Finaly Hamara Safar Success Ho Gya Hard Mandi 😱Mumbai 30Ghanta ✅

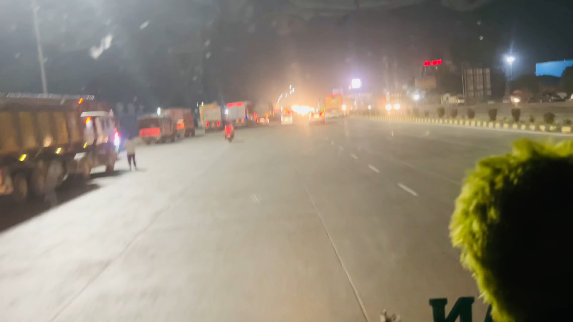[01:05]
सूपर फास्ट रहेगी थोड़ा कीचते जाना पड़ेगा और यह
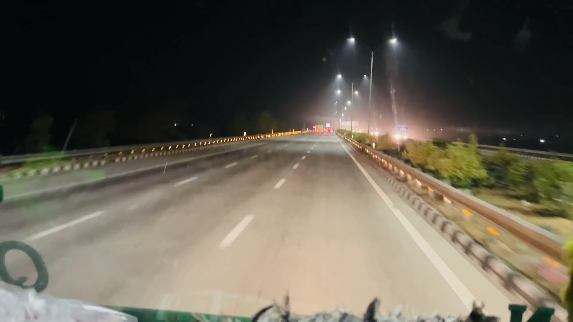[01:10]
केंपी हाईवे हमकें एंपी हाईवे पर चल चुके हैं 40-50 किलोमेटर केंपी हाईवे पर चल चुके हैं पुरन सहरवाला का
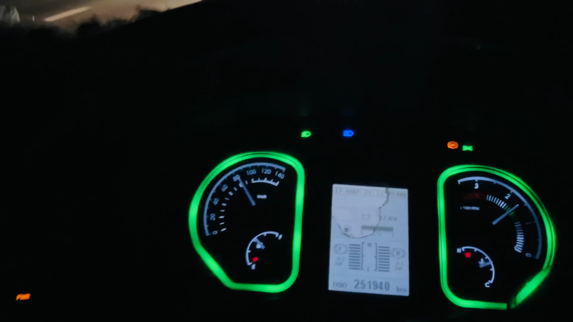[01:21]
अब डिल्ली बॉम्बे एक्स रेस वे पर चड़ेंगे मैं आपको दिखाता हूं तो यह थाइस हम मुंबई हाईवे पर
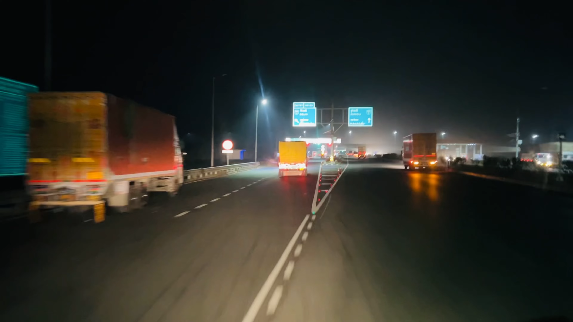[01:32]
एंटर हो रहे हैं यह मुंबई हाईवे वाला टोल है यह गाड़ी वाला पतानी जैसा रुप यह चल बई
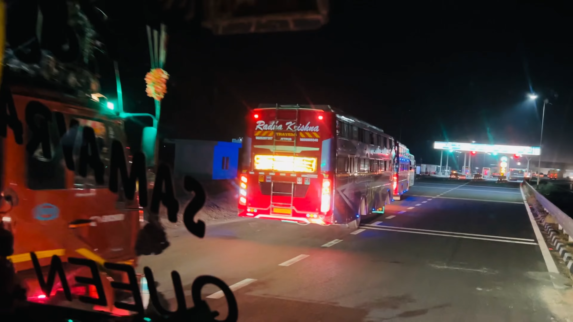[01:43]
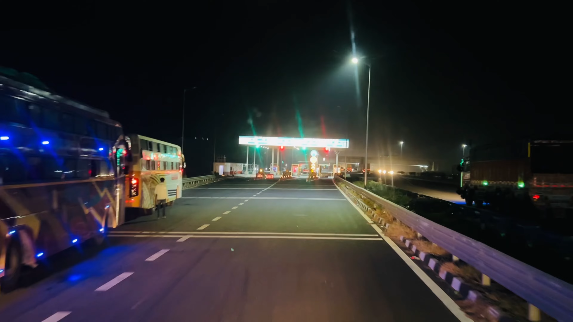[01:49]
तो यह मुंबई हाईवे वाला टोले मैं आपको हाईवे पे चल बावर रिवीव दिखाता हूं आपको यह अपना टूला चुला है तो यह हम हाईवे पे चलने जा रहे हैं ओपर अभी नीचे नीचे गोमना पड़ेगा थोड़ी सी देर आप देखते रहना
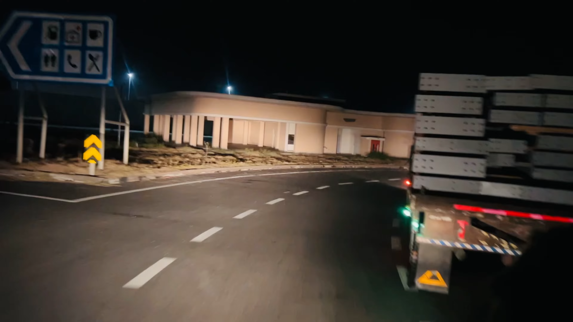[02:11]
है हुआ है हुआ है हुआ है कि तो यह जादे हैं हम बुपई हाईवे पे ओन रोड बिल्कुल उपर
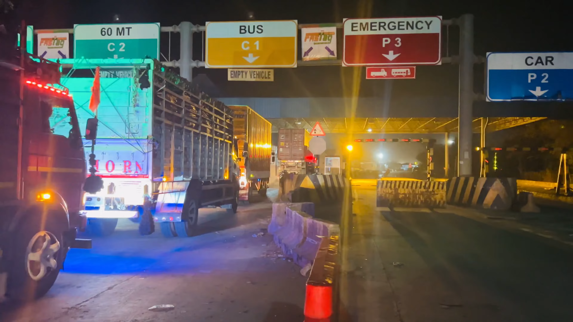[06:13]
तुम्हारा भाई पहुच चुका है बोटर पर यह बोटर पर जाम लग रहा है ज्यादा भी खात जाम नहीं है आज तो थोड़ा ही जाम है फिर भी चलो मंडी तो आज जग गई होने के मंडी ना